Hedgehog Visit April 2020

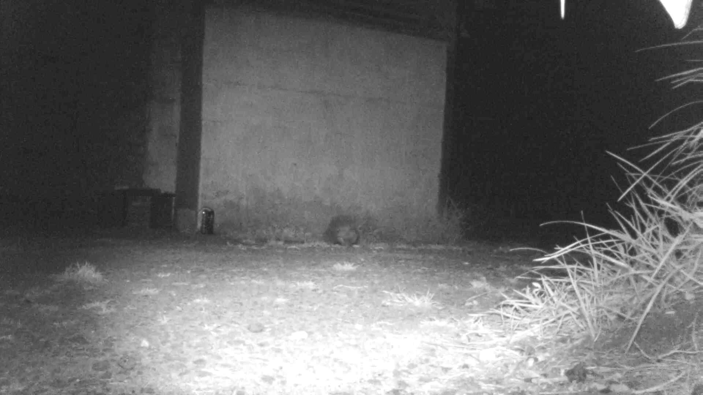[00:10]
station and it wasn't very long it was the very first night actually that a hedgehog came and here he is coming to check the house out he checks behind it make sure there's no predators about and he has a look around the side and then he comes in and he comes into the house and he's roughly in there for around about 10 minutes each time and that's the reason why he's there feeding on some meaty dog food and some hedgehog biscuits
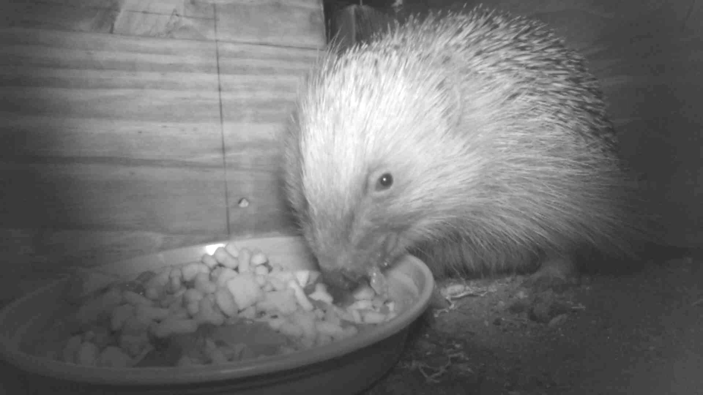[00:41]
now whilst he's in there there's a number of cats and there's a number of foxes that also come along and visit and here's a fox having that little inquisitive look to see what's going on
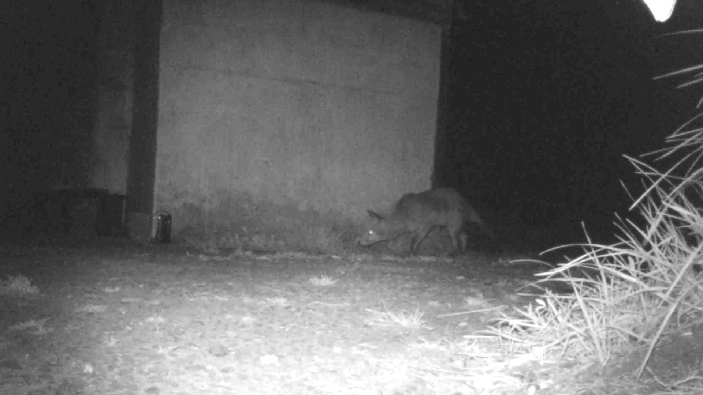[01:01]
I had three visits to the hedgehog house last night and he then comes out checks that the area is clear he's been in there
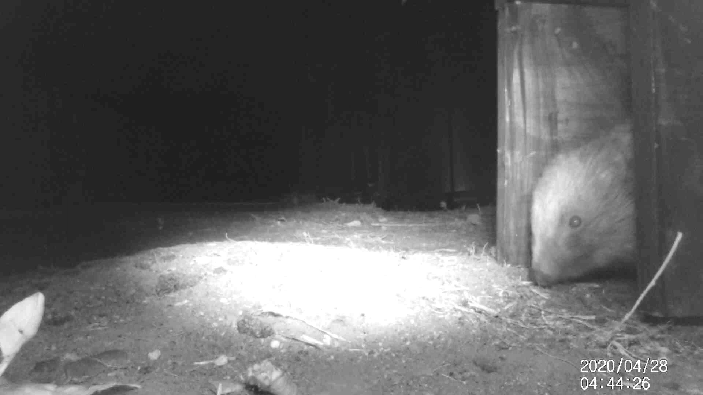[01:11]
as I said for about 10 minutes checks it's clear and then he's off on his way and we'll see him again tonight hopefully